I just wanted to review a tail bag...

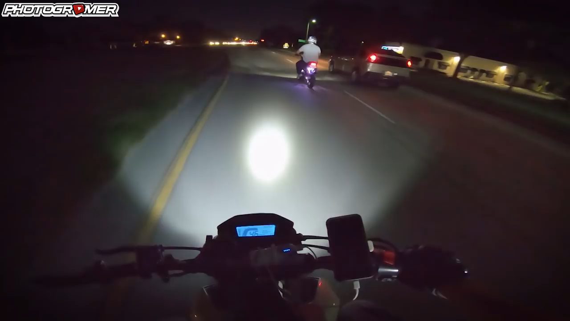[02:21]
Hey, your ass is not raining. Oh, God. Oh, she looks stressed. You almost hit it. She's look that big. Oh, we're going to go next to her now. I think it's barely running, dude. Hey, roll down the window and ask if she's okay. I'll roll down my window, yeah. Let's all roll down our windows, guys. Oh, come on, slow down, lady. Oh, she's... No. She can't stop, dude. She doesn't have brakes. Oh, I bet that's... What if she didn't have brakes? That's awesome. She's just running it. She's full pen right now.
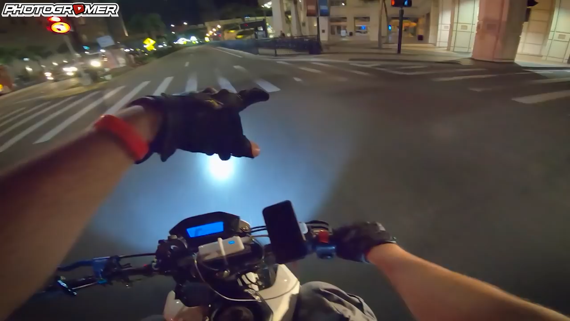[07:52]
Nobody wants to ride a bike anymore. Fucking have to pedal. Look at them all. So many bikes. Just 40 scooters whipping it through downtown.
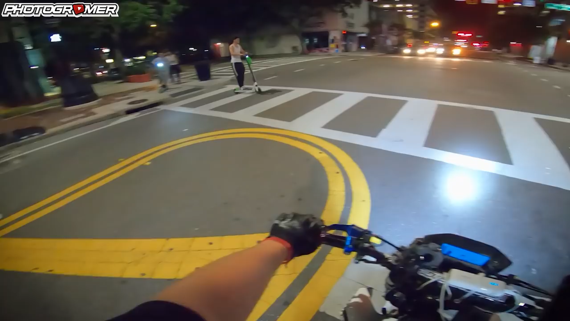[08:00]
What boys ride these things? Is that the same guy? No. Different. Same guy. No, the guy in the back is the guy. This dude. Where? He's got saddlebags.